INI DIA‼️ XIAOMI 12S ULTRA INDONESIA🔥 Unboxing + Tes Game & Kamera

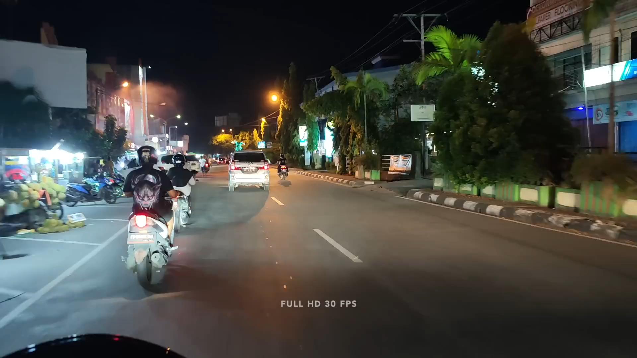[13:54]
Guys. Kita lihat nih kestabilan gambar di malam hari. Gila, keren cuy. Kita coba ya switch ke lensa ultra wide. Gila, bisa guys, smooth banget loh. Mantap juga ya. Kita back lagi lensa normal.
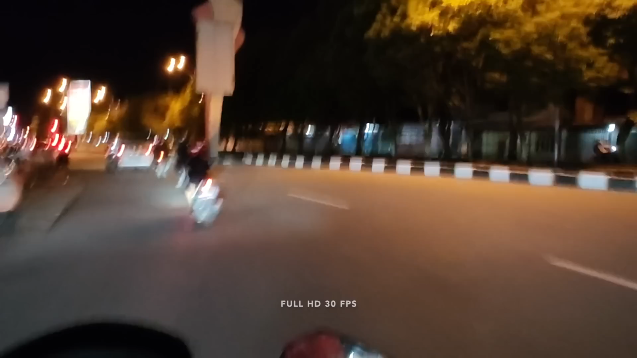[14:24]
Iya, jebret.
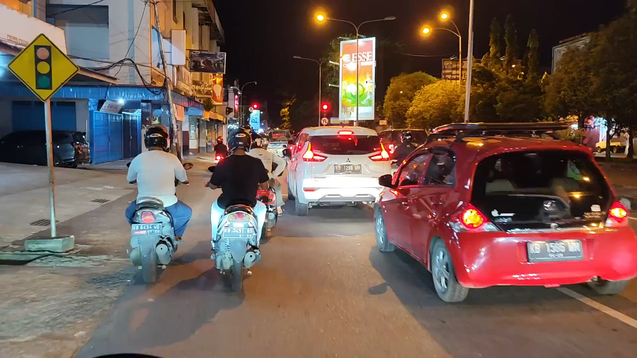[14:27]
Ya, ini formatnya Full HD 60fps, yang tadi 30fps.
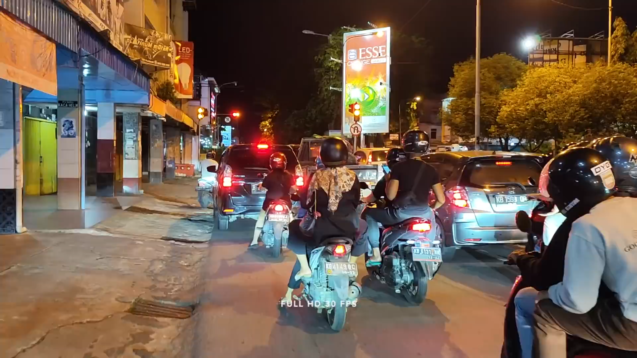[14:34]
Kalau saya lihat di layar masih sama-sama smooth ya. Dan ini malam hari loh guys, detail banget, noise-nya minim lagi.